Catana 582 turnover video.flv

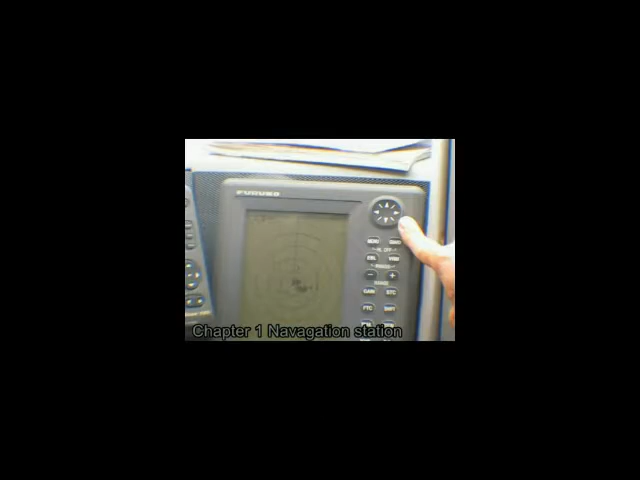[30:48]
That's kind of cool. And then it'll tell you down here, 311 degrees from the bow of the boat, not magnetic,
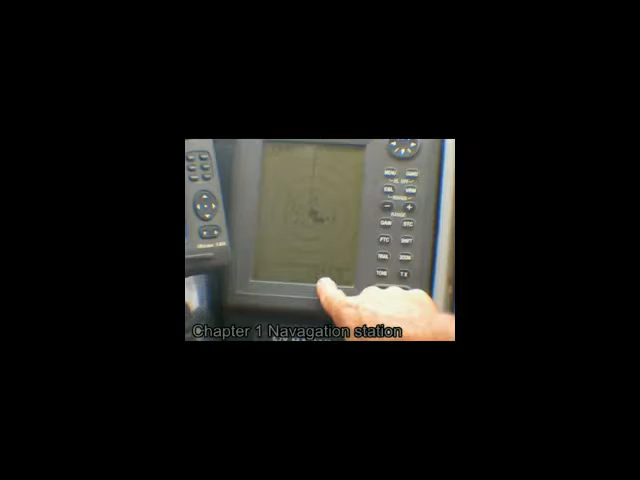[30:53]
but 311 degrees from the bow of the boat, 1.83 miles away.
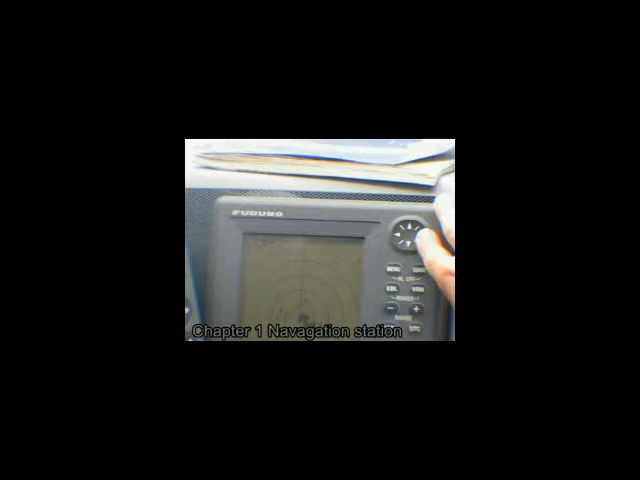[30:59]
One little trick that you can do is you can find something that's on the chart that you can identify from radar. Let's say that it was that little spot right there, and it's 0.75 miles away.
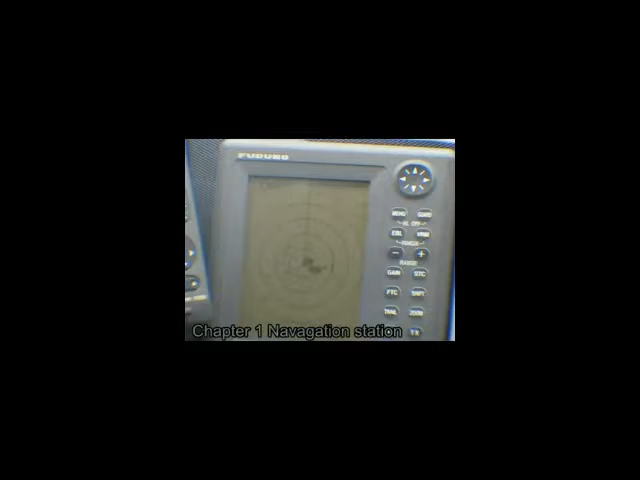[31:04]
And then if you found that same spot on your chart,
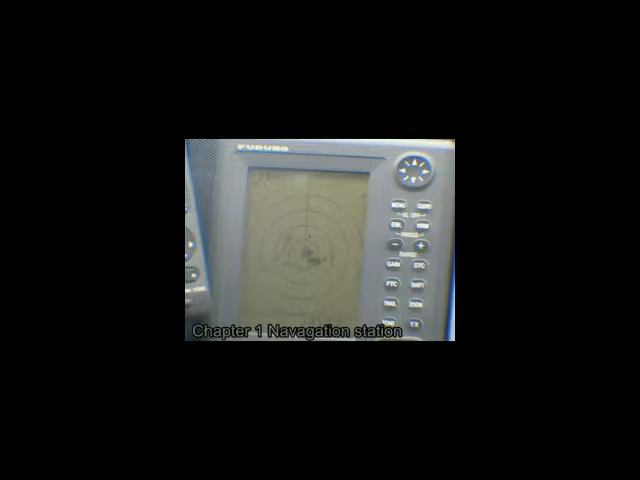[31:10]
and you could, let's say, put the cursor over it, and let's say it comes up to 0.718 miles,
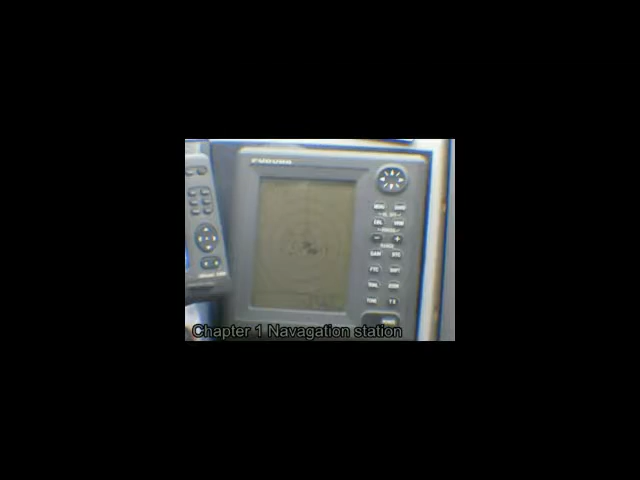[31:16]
then you'll know that the chart is actually 0.4 miles different than the radar.
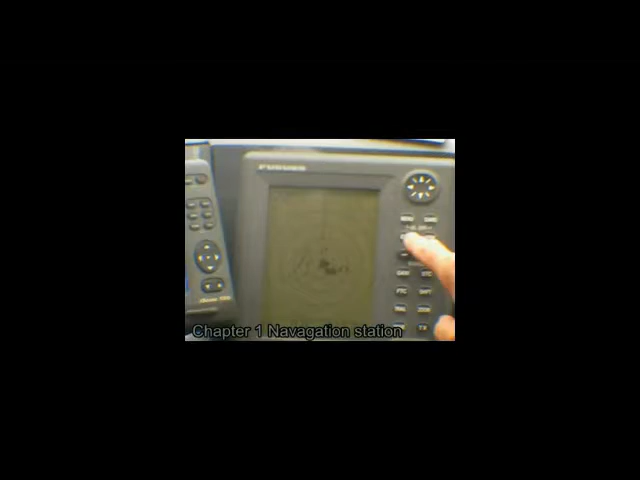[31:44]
As long as EBL is highlighted, then I have access to it through this little touch pad. As soon as EBL goes out, now I'm back to the cursor.
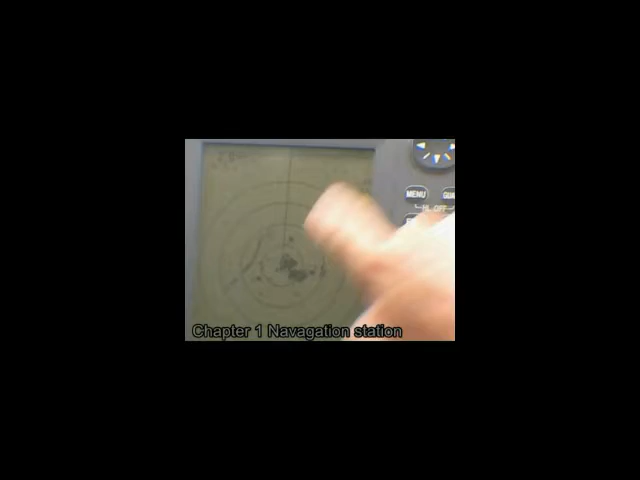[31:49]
I don't know if you can see the cursor moving there, so I would have to hit EBL again, EBL highlights, and now I can move my electric bearing line around.
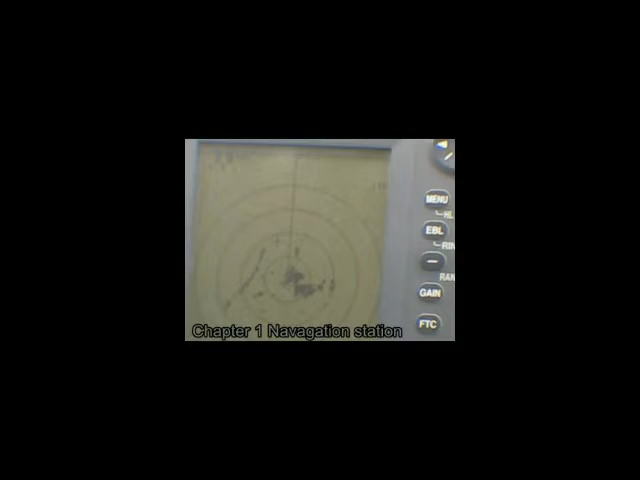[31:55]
Same with the variable range marker.
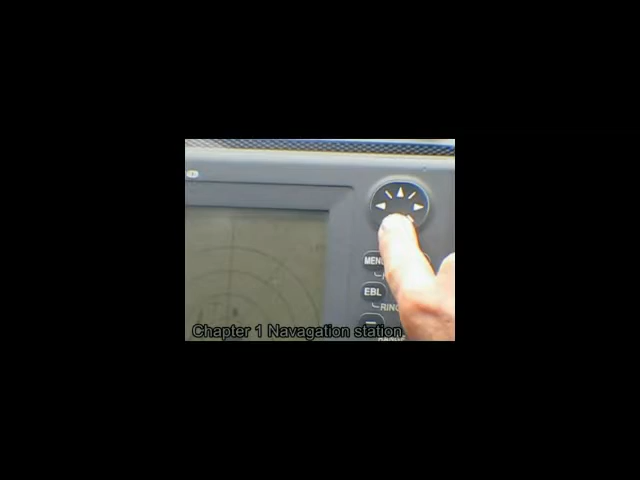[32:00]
I can access my variable range marker right here, and through
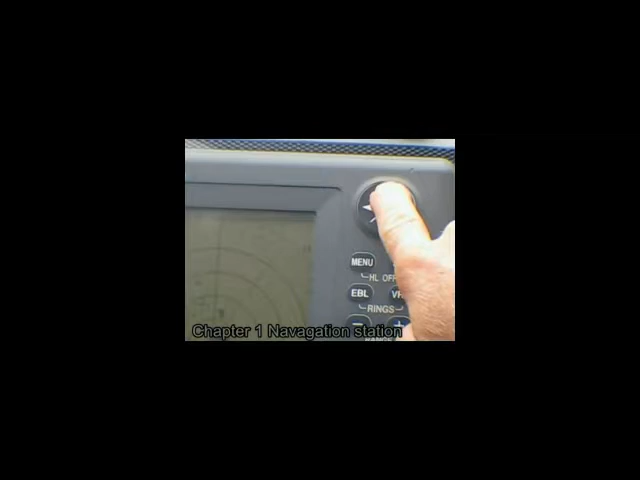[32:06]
this little touch pad right here, and if you hold it for a while, suddenly it'll double in speed.
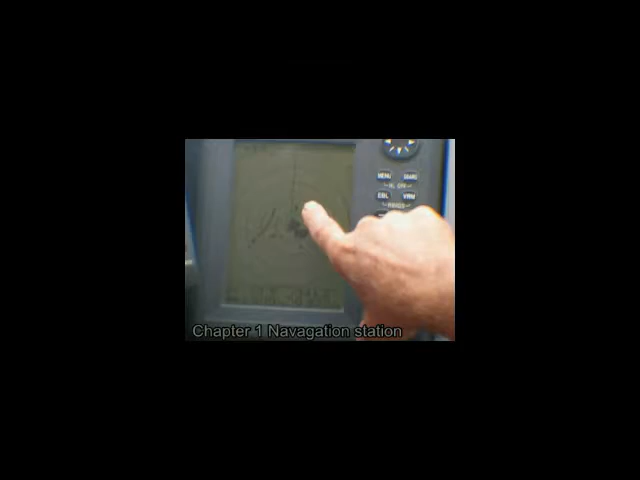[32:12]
So there's my variable range marker. Let's say I put that X over a target because I'm tracking a target. I want to see if we're on collision course.
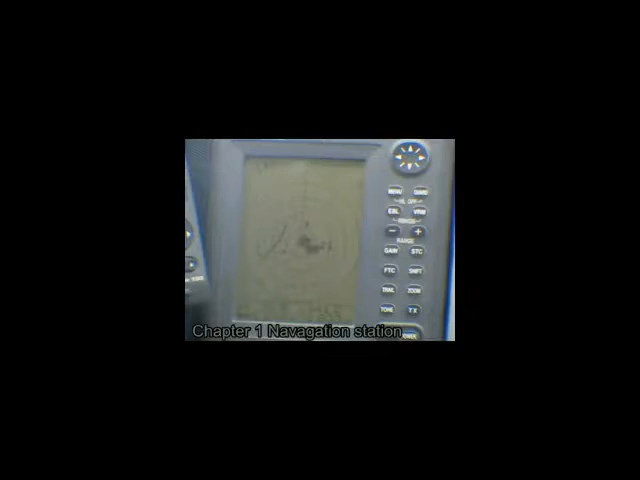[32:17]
And then now we're off the collision course. We realize it's all fine, so I can hold EBL for two seconds.
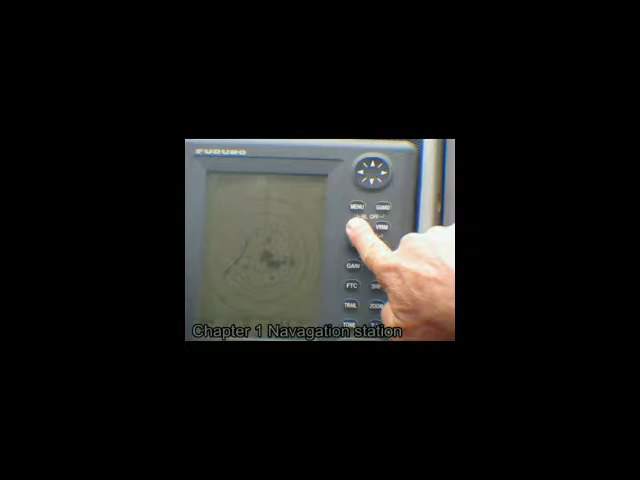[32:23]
EBL disappears. Hold VRM for two seconds, and that kind of gets you a starter kit on the Furuno.
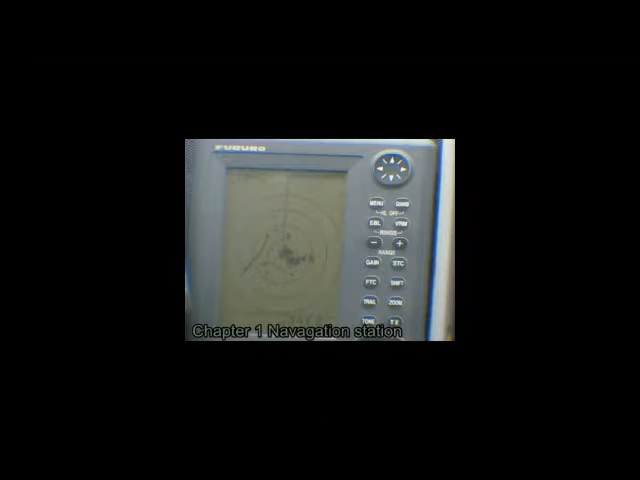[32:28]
After that, hit transmit. Let it sit for about a minute or two.